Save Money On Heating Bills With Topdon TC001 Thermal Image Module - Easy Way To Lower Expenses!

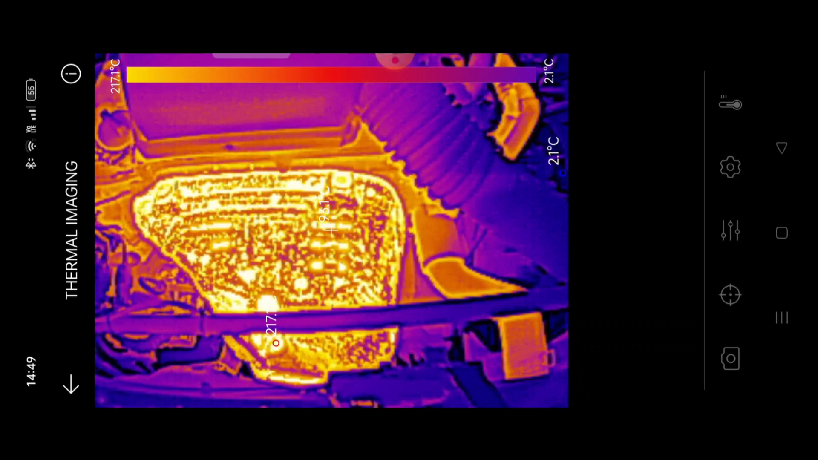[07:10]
so another great aspect and another great use for a thermal imaging camera now for the final use for one of these thermal imaging cameras we're going to have to pop out to the front of the house and the back of the house and it'll become obvious what i mean by that
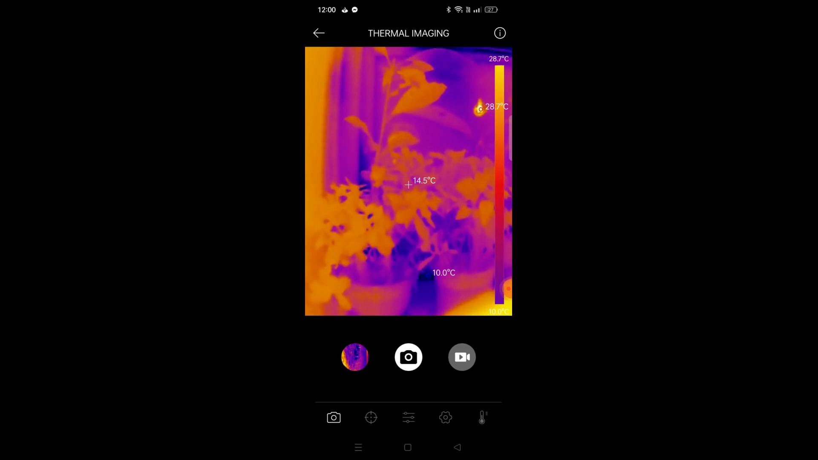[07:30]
On screen: spot 14.5°C, max 28.7°C, min 10.0°C, scale top 28.7°C
tc001 thermal imaging module essentially looking at the settings you've got the camera settings which will enable you to obviously switch from video to picture
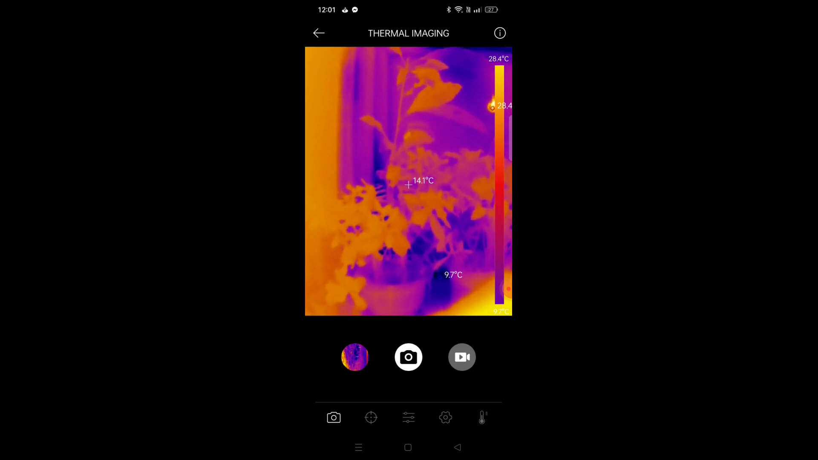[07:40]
On screen: spot 14.1°C, scale top 28.4°C
in other words you can take a picture of what you're looking at and the hot spots around that or you could actually save the video to your phone as well next off we have what it looks like a dot because it says dot basically so effectively you can have up to four dots i could put a dot say over here if i wanted to check that leaf out i could put another one up on the top right bottom left bottom right you can have what looks up to four different sections so as i said i could put one top left bottom left bottom right right in the center there and then obviously you can check
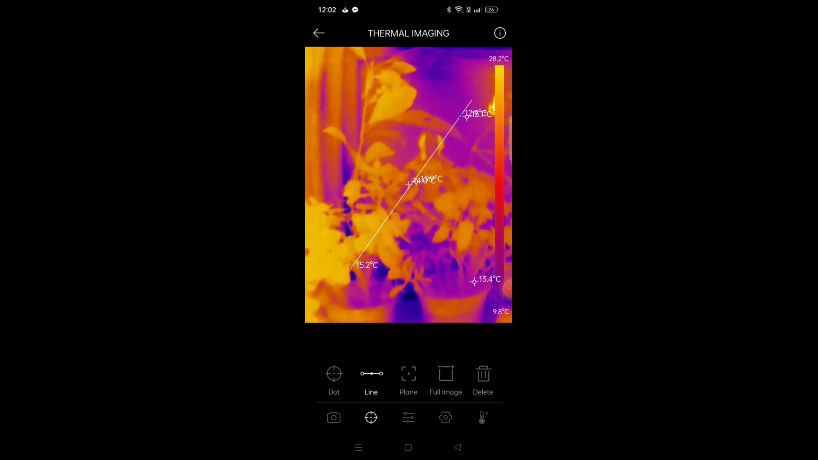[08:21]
On screen: scale top 28.2°C, scale bottom 9.8°C
the temperature in those specific places if you want to get a baseline from one side to another you then obviously go to the line which is the next one in the settings menu and you just draw a line like so and that should give you a base of 15 from the bottom up to what looks like 13 at the top we then also have this plane section here which is actually a box
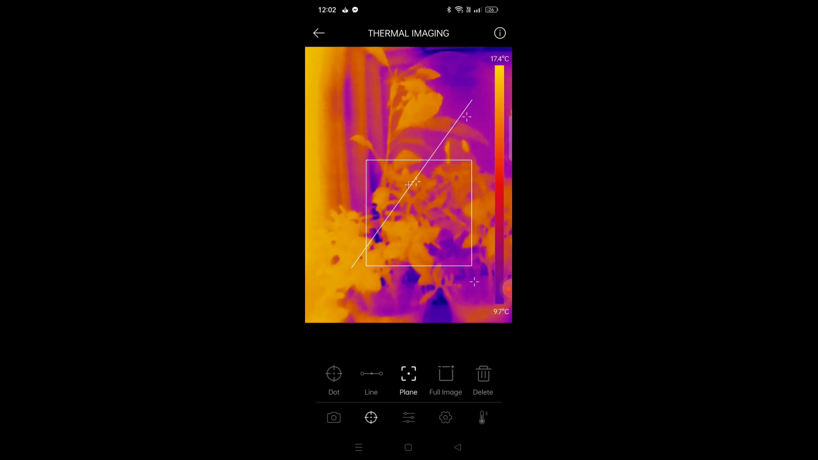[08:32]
On screen: scale top 17.4°C, scale bottom 9.7°C
so you could actually just literally take that as a section there and use that if you wanted to to get rid of it all you just press the delete now we've also got a section you can adjust the colors in respect to what you want to show up as a hot spot if you want it to be blue for instance you could set it to blue if you want it to be red which is the natural you could set that to red and the intensities you could also set that the way you want it to essentially then we go into the settings menu you can rotate 90 degrees like so if you wanted to that's
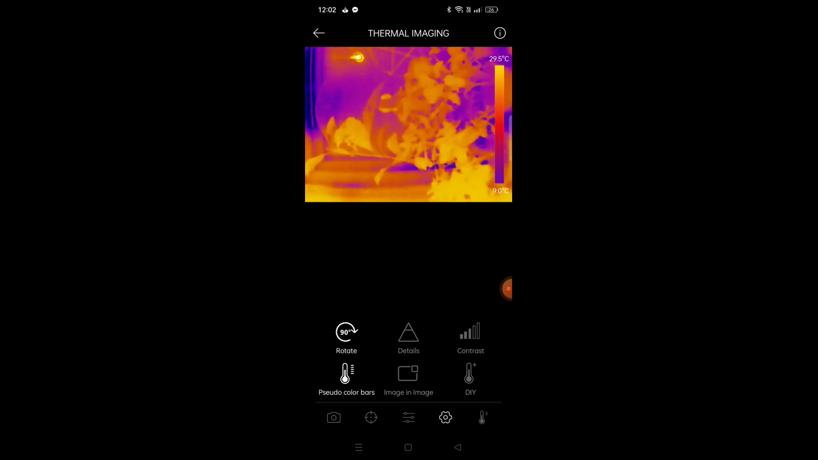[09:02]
On screen: scale top 29.5°C, scale bottom 9.0°C
upside down now and then back around again like you can on a mobile phone you have got details so i'm
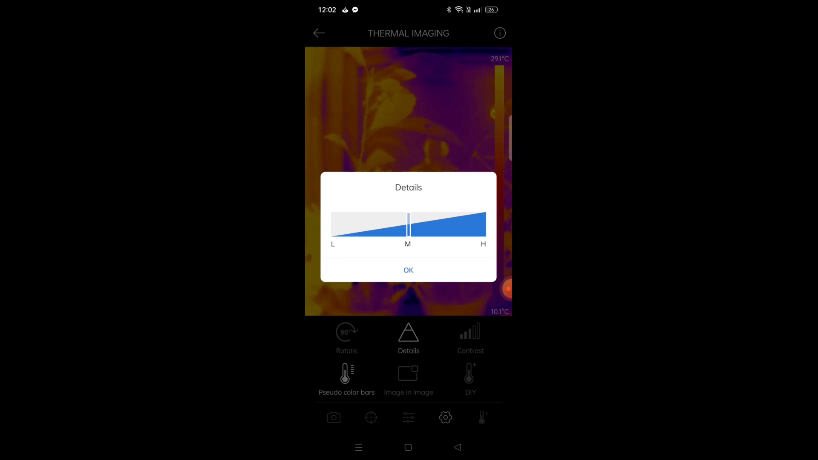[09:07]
not quite sure what this denotes but we'll get out of that for a second
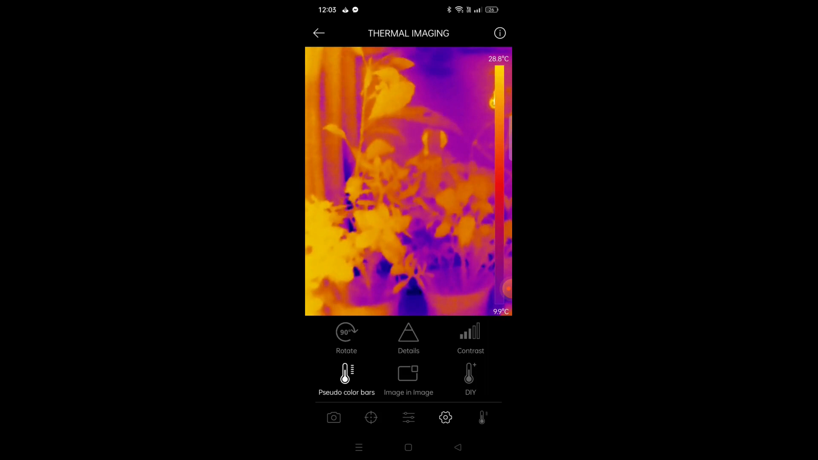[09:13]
On screen: scale top 28.8°C
because i'm not quite sure what that's about we've got the contrast as well you can adjust the contrast you have got pseudo color bars as well these are the bars that down the right hand side of the screen as you can see there you
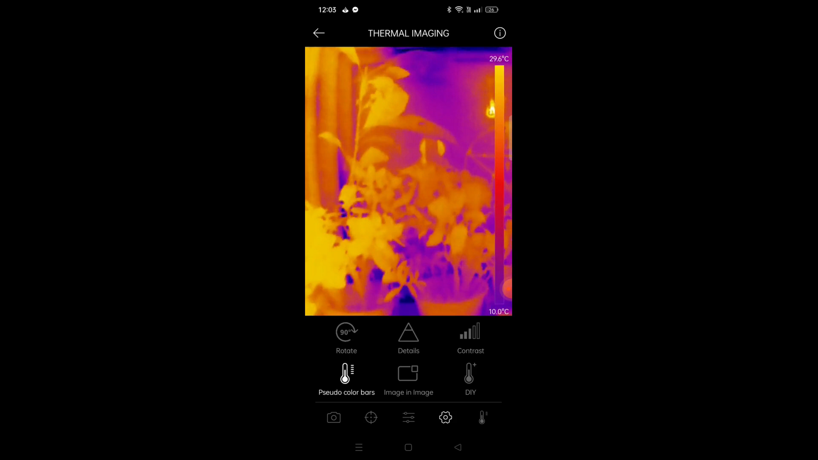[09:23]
On screen: scale top 29.6°C, scale bottom 10.0°C
can adjust those you've got image in image as well so effectively you've got the actual natural image as you can see there on the top left hand side you've got the natural image of
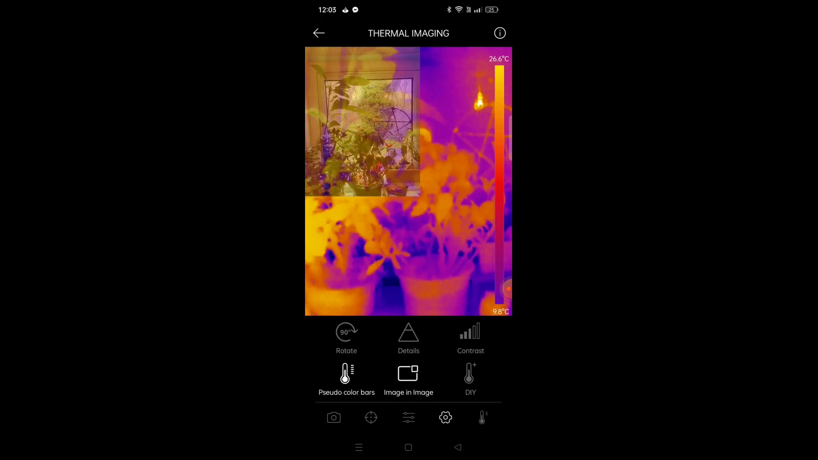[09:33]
On screen: scale top 26.6°C, scale bottom 9.8°C
the plant we're looking at then you've got the thermal imaging kind of underneath that the original overlays the thermal imaging as it were then you've got diy i'm not sure what that's all about it says set temperature limits um i'm guessing that would be if you wanted them because it goes from minus 20 to 550 celsius from what i gather so if you wanted to just basically not have to
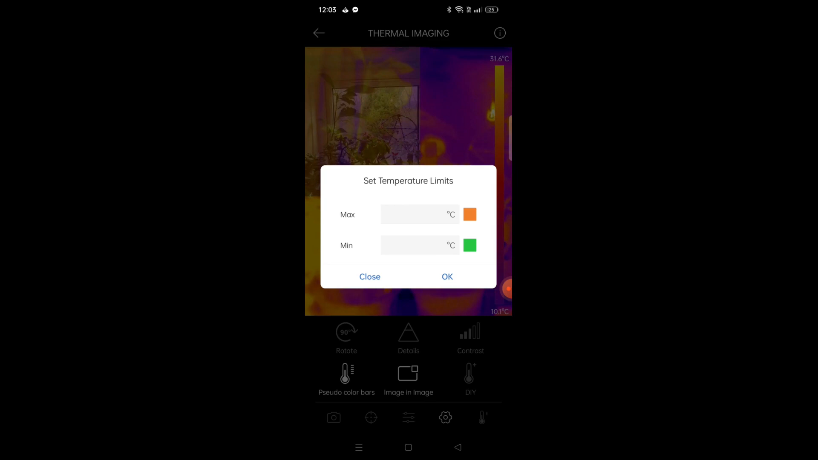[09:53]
On screen: scale top 31.6°C, scale bottom 10.1°C
go from minus celsius you wanted to see if there's anything between 70 and 100 you'd set the minimum at 70 and the maximum at 100 we'll just close that out and that is pretty
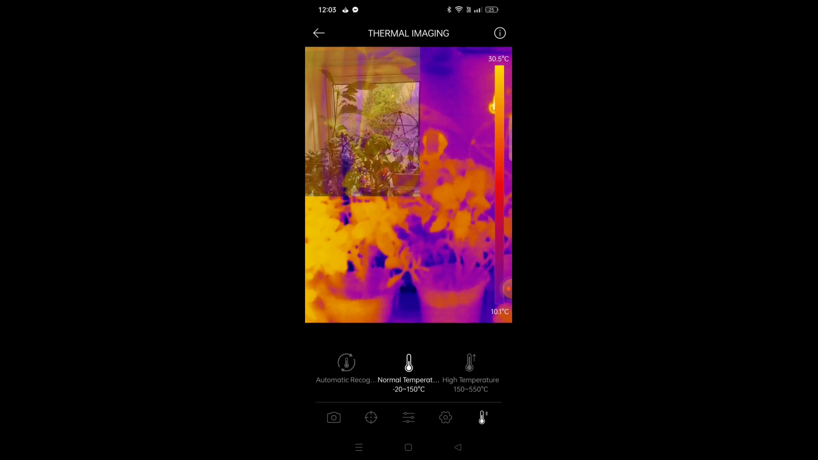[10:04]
On screen: scale top 30.5°C, scale bottom 10.1°C
much it for the settings there's not much else to say around about the settings there's your operating screen you have got the gallery which we'll slick into there that's the videos we've already checked we'll
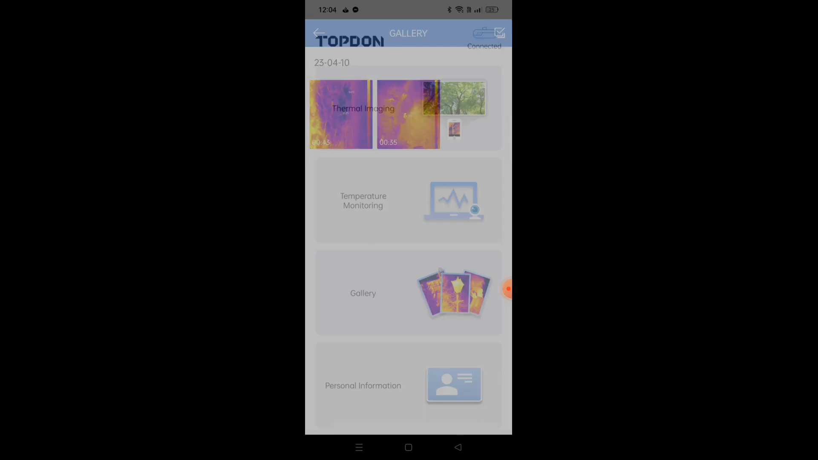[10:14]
go back out of there we've got personal information you can put in you can log in basically uh clear your cache change your language you've got the manual the version temperature units you can change all of that
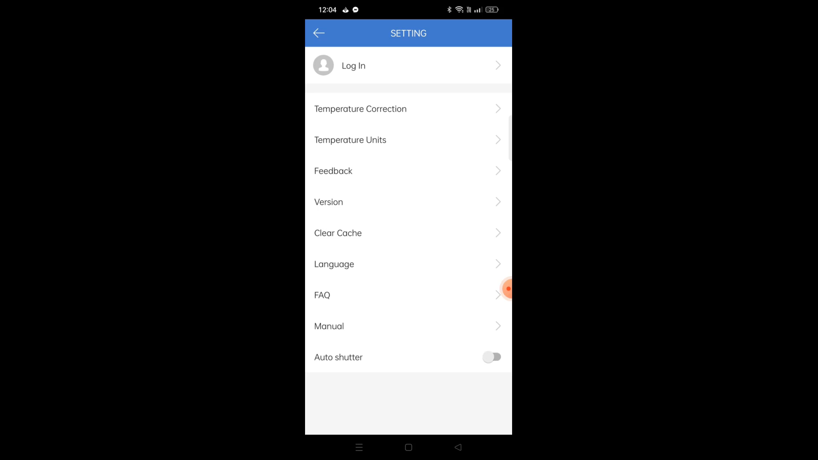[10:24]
within the settings you've then got temperature monitoring now this will basically allow
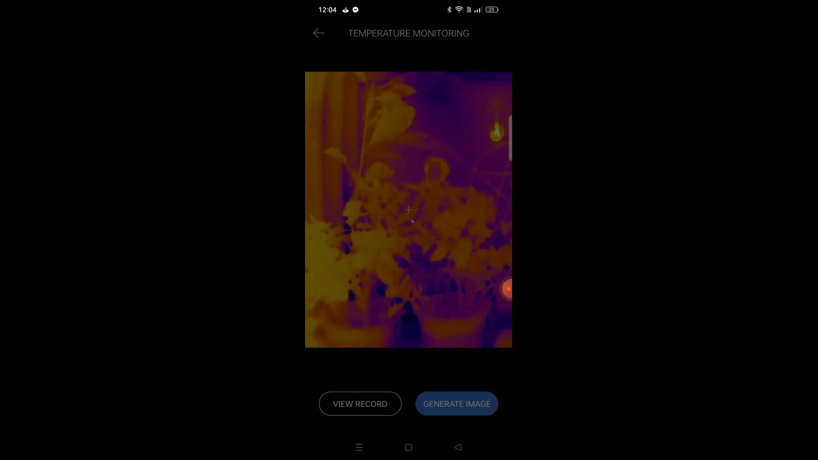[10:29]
you to video for a certain amount of time how something gets hot so basically you could say i mean for argument say you could sit it on your car engine on a bracket and then basically start the engine up
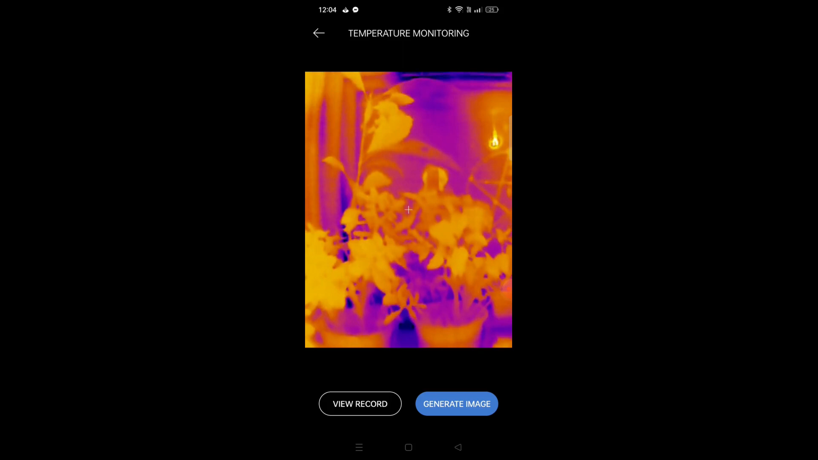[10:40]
and see how quickly it gets hot where it gets hot um if it gets too hot that kind of stuff and then look back at the video and use that as a reference i'll get back out of there and then we're back into just the simple thermal
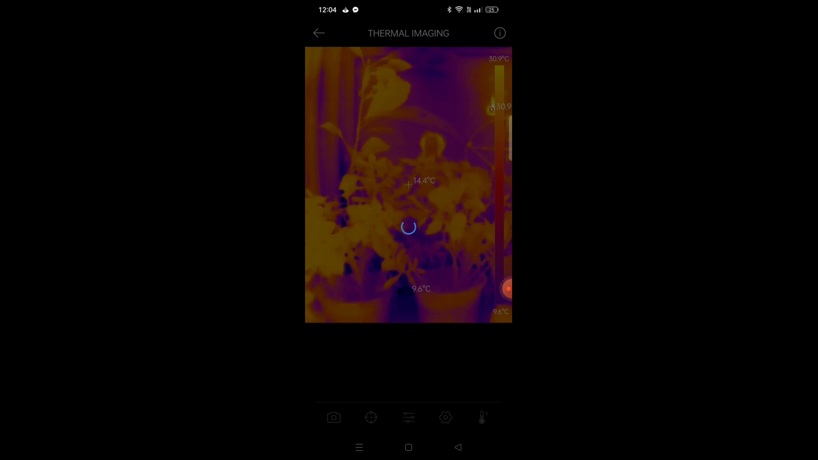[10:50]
On screen: spot 14.4°C, min 9.6°C, scale top 30.9°C, scale bottom 9.6°C
imaging as we've been viewing and recording there's the plants again that is your settings menu for the thermal imaging functionality of the top ton tc 001 hoping that helped let's get back out of there so